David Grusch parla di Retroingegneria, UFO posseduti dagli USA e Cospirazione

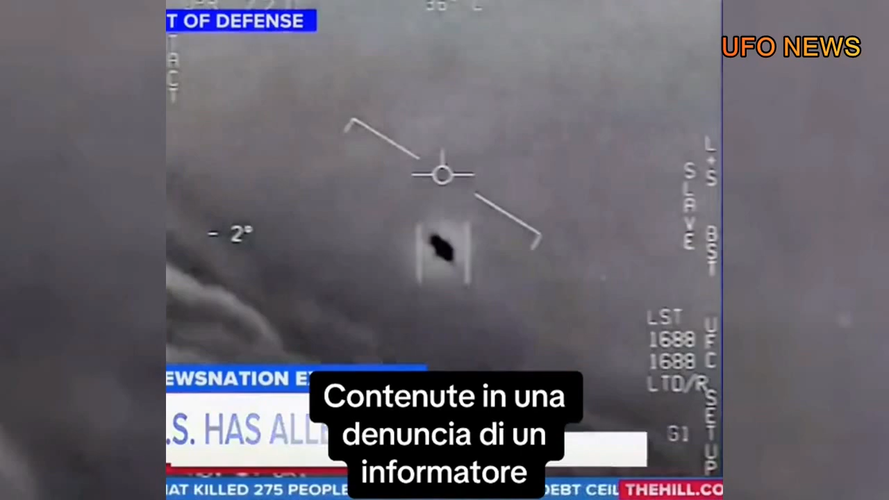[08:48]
whistleblower complaint that the inspector general is taking very seriously 36 year